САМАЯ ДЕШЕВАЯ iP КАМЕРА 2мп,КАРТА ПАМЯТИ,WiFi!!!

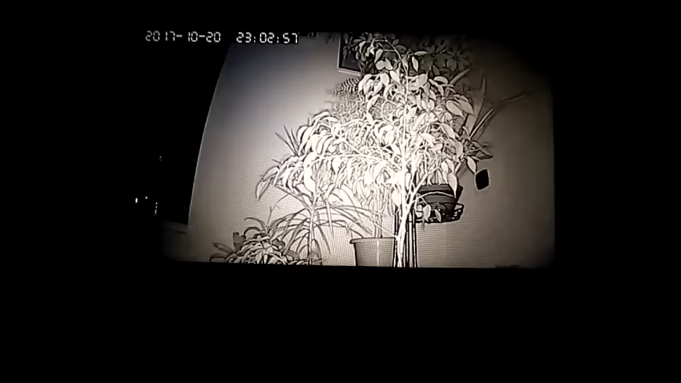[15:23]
отличная ночная картинка в полной темноте я думаю метров на 15 и к светодиоды бьют и в общем то в пределах 15 метров картинка будет ночная отличная